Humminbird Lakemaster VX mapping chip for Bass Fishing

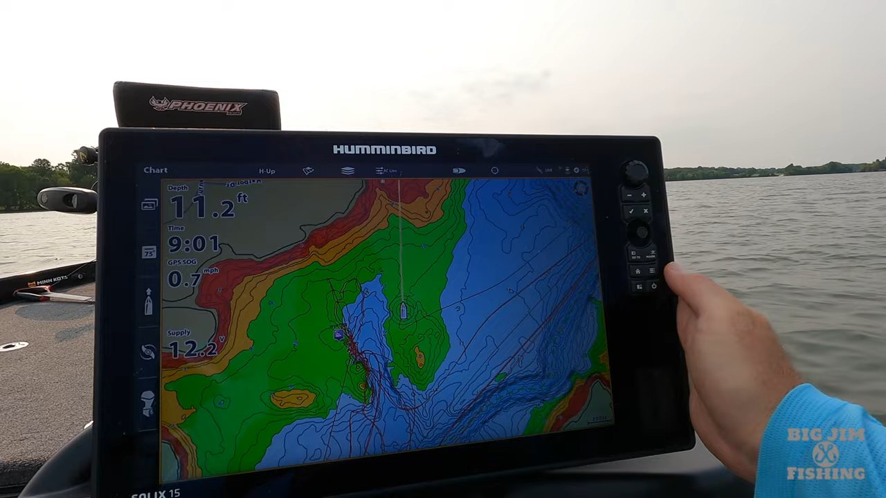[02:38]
On screen: depth 11.2 ft, speed 0.7 mph
of course i got my map up hit the three lines and
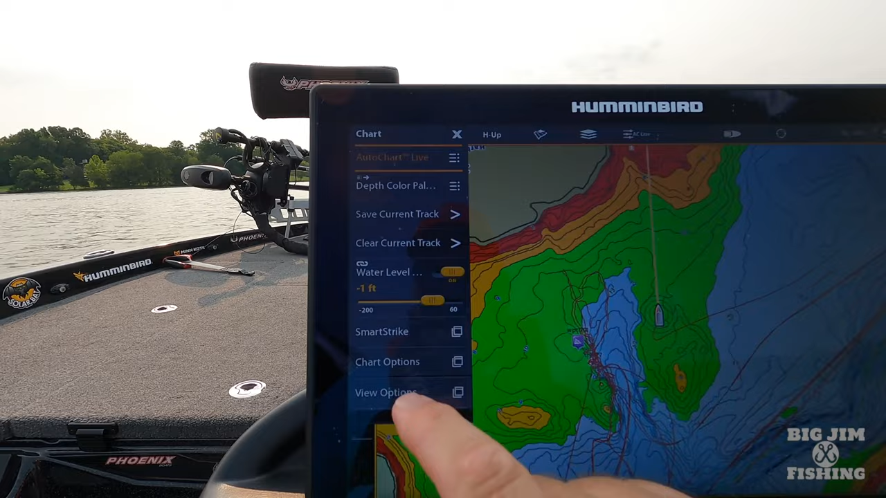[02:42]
you can see we got water level right here so if you touch water level offset you can see i have it to negative one
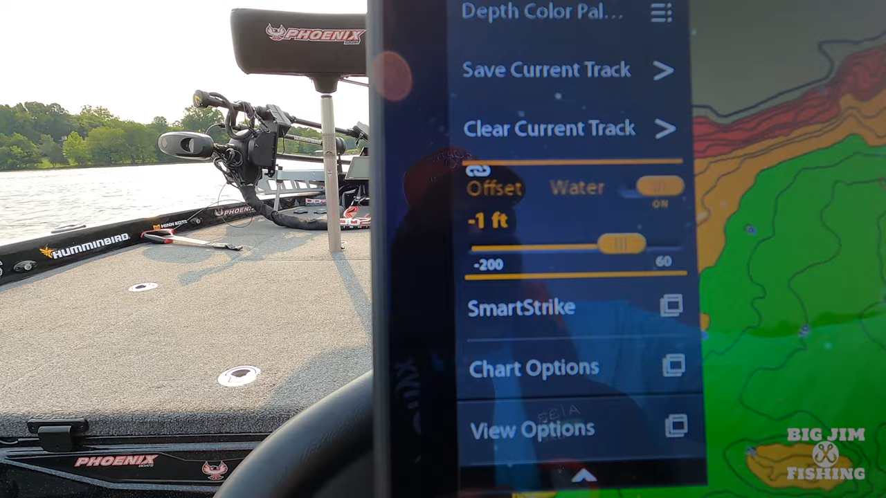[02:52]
you can use your dial right here and you can you know if you're in a flood stage you could bring it above and as you can see as i change it the map changes
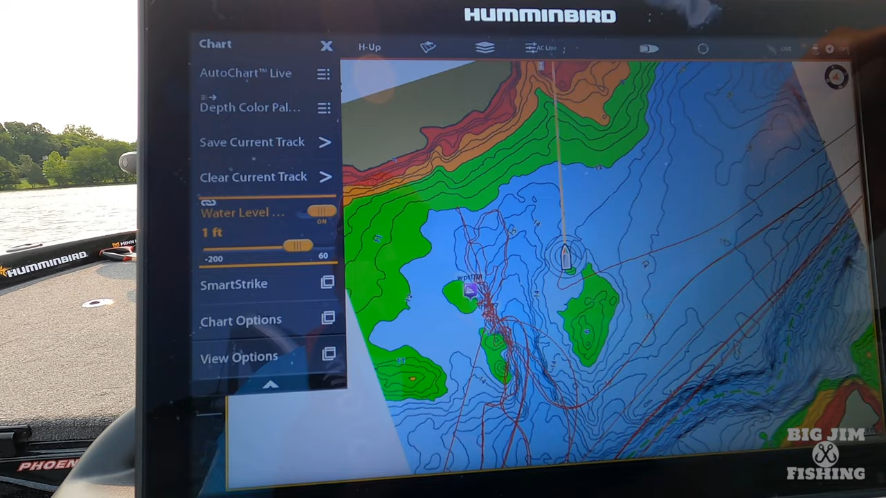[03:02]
because it accounts for your water level offset
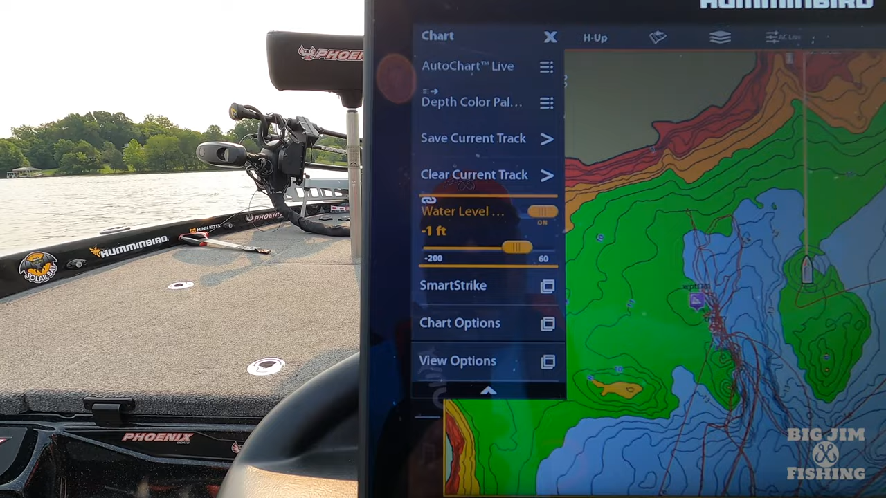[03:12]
so i'm going to go back to negative one which is where i should be and that gets my water level offset set up now let's talk about lake master mapping lake master mapping is probably
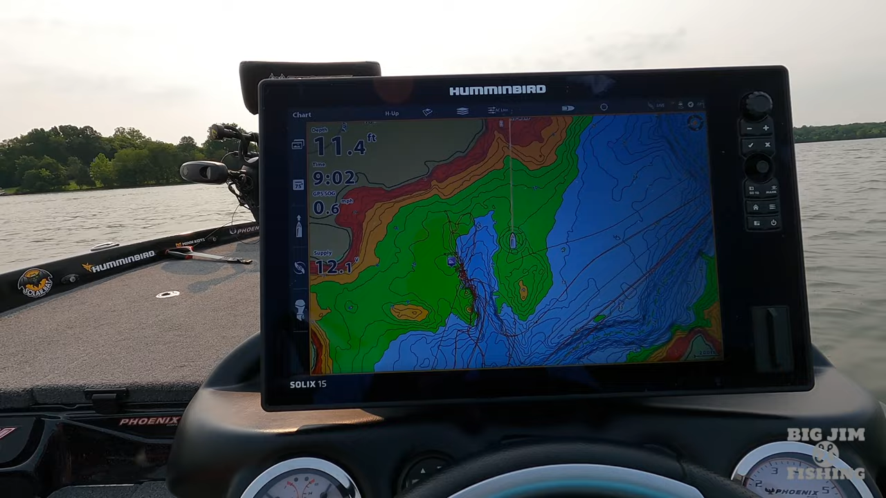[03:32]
On screen: depth 11.4 ft
the most detailed let me make sure i got my screen backlight all the way up so you can see yep that's how you adjust your backlight now if you're running solex's guys and you have it turned all the way up to 10 it's going to draw about 33 more voltage than if you have it on seven so most of the time you know when i'm out fishing or tournament day i have it on seven
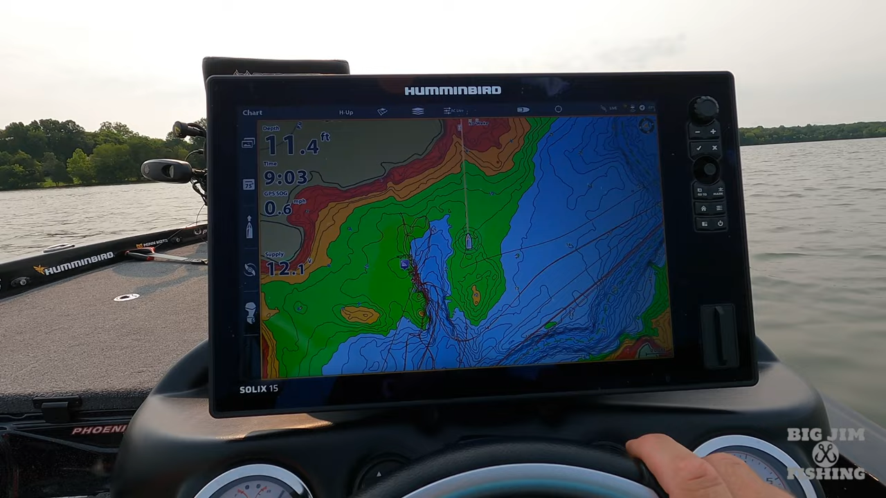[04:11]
On screen: depth 11.4 ft
or eight but and then when you get where the sun's really really bright you have to turn it up to 10 to be able to see the detail but i only do that when i have to but for the sake of this video i'm going to have it turned all the way up to 10.
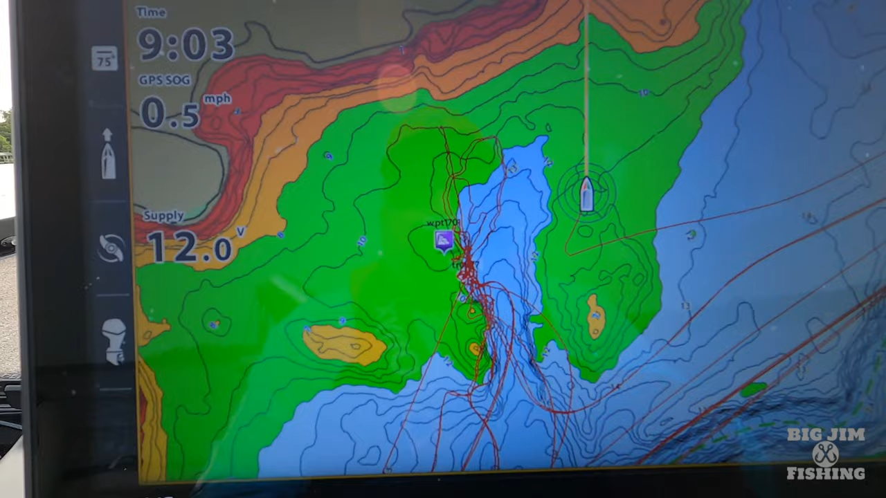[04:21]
now you can see i'm at a spot that i frequent quite often because there's some tracks and waypoints
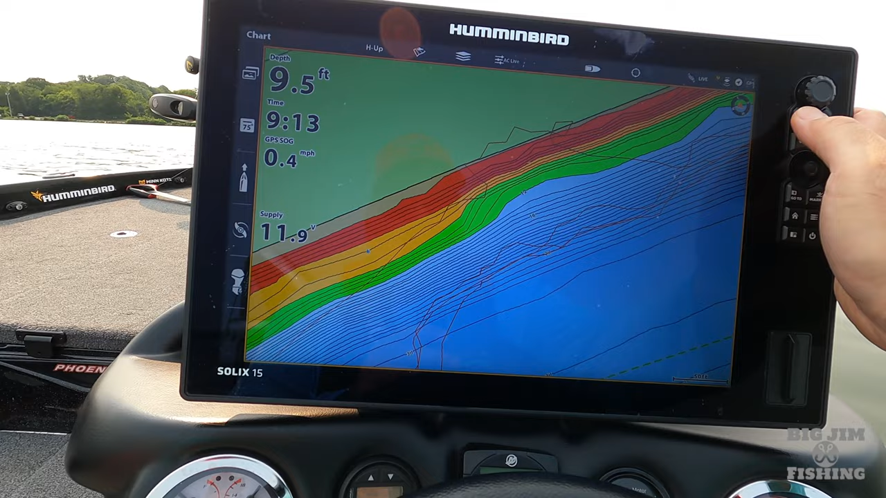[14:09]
On screen: depth 9.5 ft, speed 0.4 mph
so that uh that shows you know how
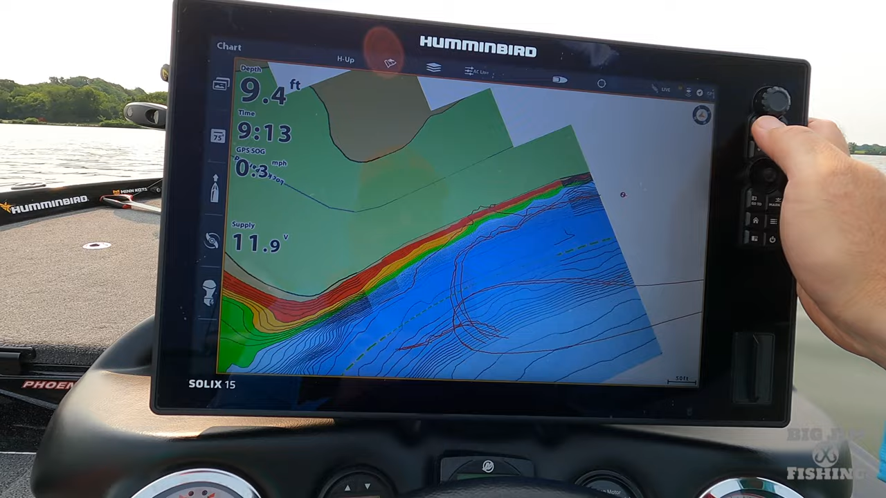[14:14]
On screen: depth 9.4 ft
the new vx chip is more defined and how you can drill down
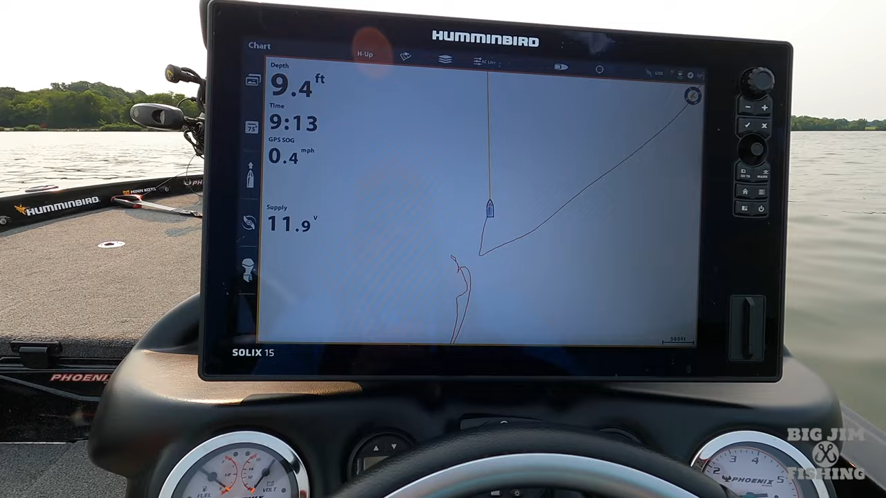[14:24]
On screen: depth 9.4 ft
on uh you know getting your colors to what you want
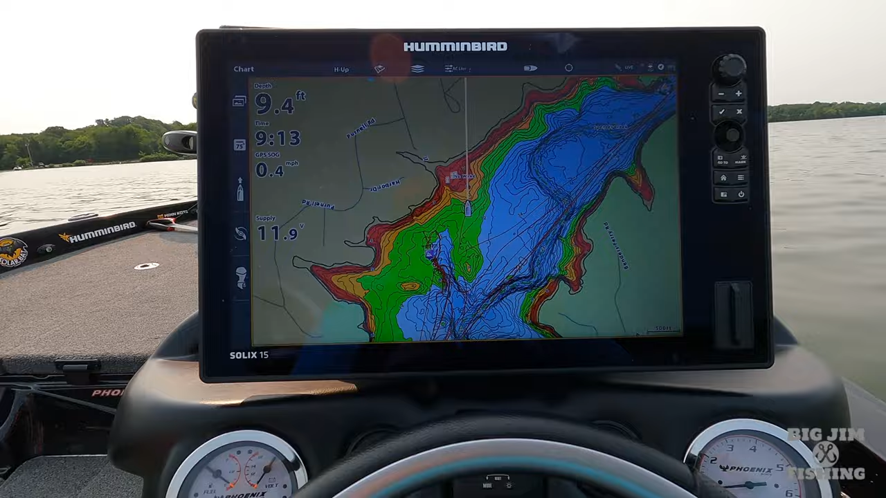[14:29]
On screen: depth 9.4 ft
now when you come back uh i want i want to show you how to